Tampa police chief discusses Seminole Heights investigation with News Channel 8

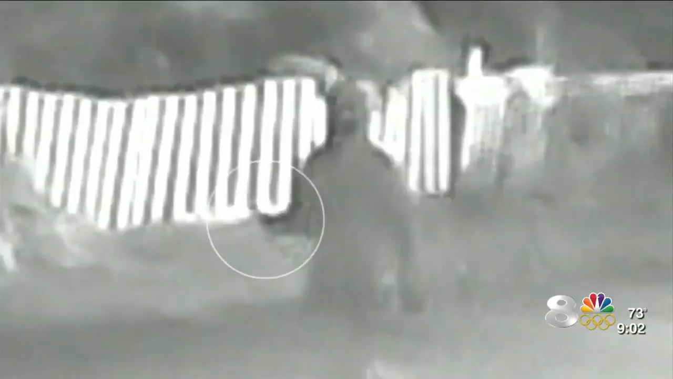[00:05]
This is video right here of a suspect police want to talk to.